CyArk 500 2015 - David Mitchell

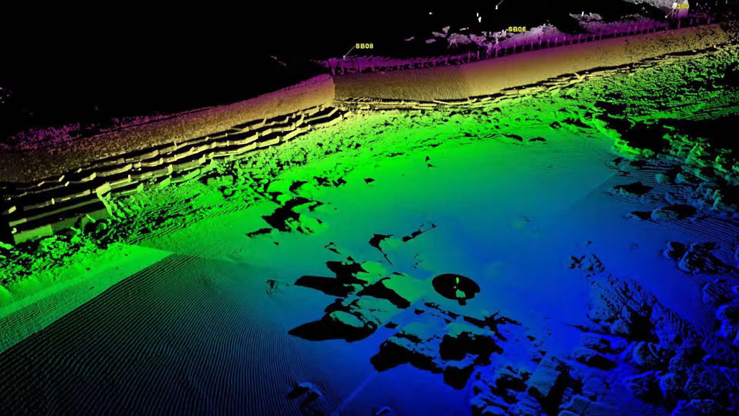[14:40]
um and modeling i don't have time to show you all this stuff we're now scanning on a two-year cycle at scarabray and measuring the rate of erosion loss and
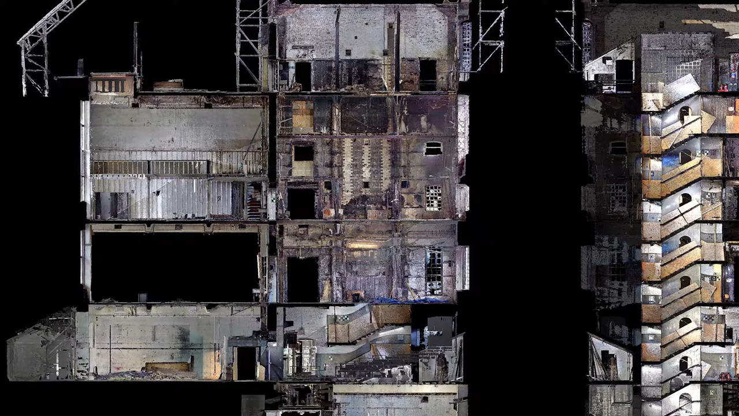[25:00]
so this is the library end. The fire went up through the cavity, burned down.
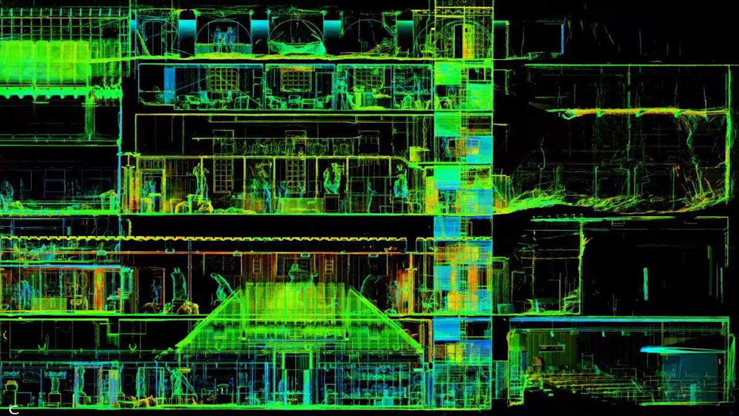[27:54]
And you can see the debris on the floor here. They were really worried about collapse and allowed us to get structural support and to support that floor very quickly.
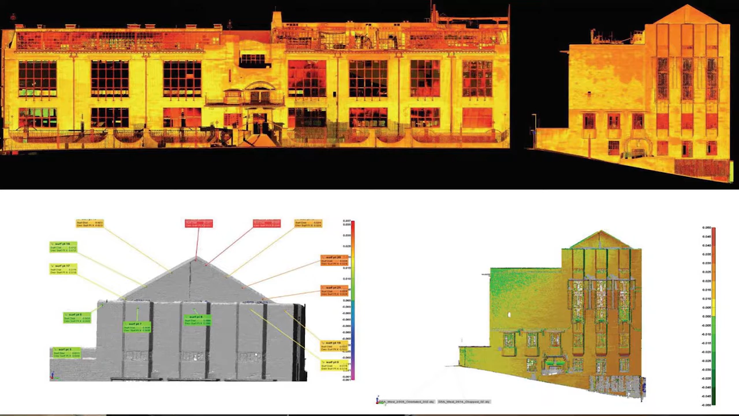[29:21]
So we were able to re-scan very quickly that elevation of the building. And then you see Chris here sat with the engineers from the local authority and convinced them that the building wasn't about to fall down.